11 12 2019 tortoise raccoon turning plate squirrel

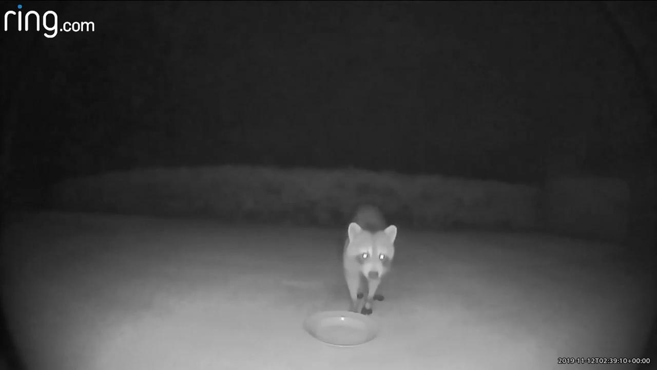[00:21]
You cleaned up your plate, raccoon. Are you hungry? Yum yum.